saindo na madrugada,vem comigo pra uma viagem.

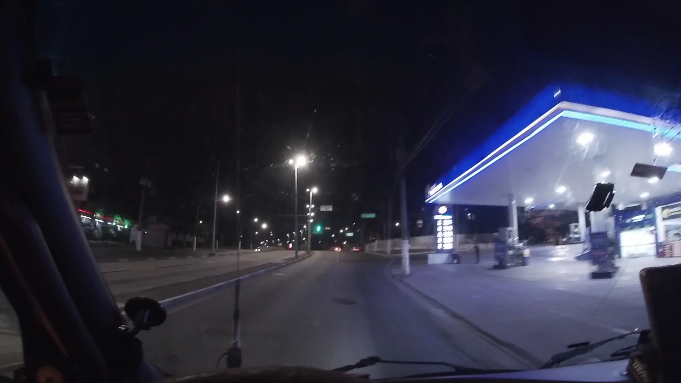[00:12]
Tamo por cá, galera Não tem que respeitar farol agora na roda dessa aqui não Tamo aqui na Avenida Piraporinha Vamos acessar aqui agora a Via Anchieta Vou pegar aqui, ó, o sentido de São Paulo
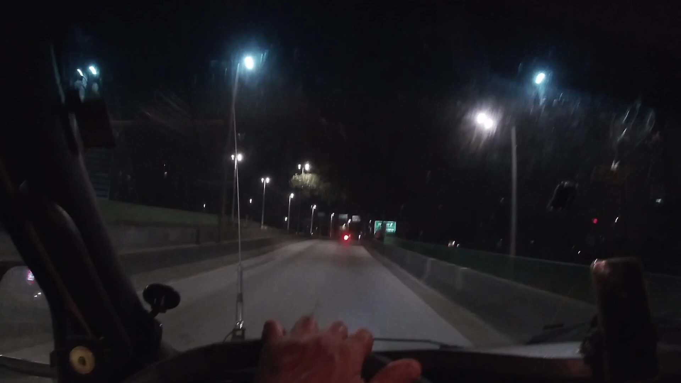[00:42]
Três horas e quinze minutinhos, galera, da manhã Tamo saindo aí pra mais uma viagem aí
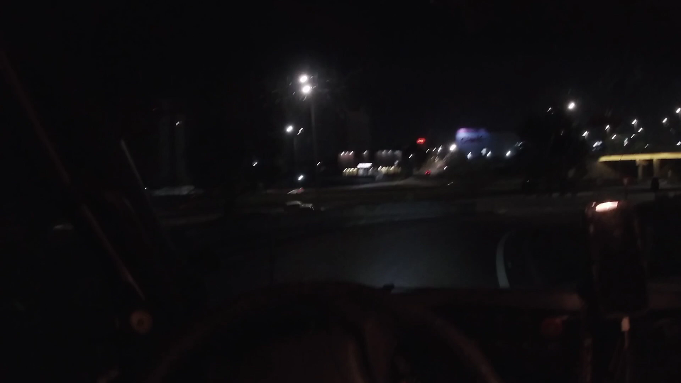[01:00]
Domingão hoje Ó a ponte, os caras colocaram os LED aí nela e ficou da hora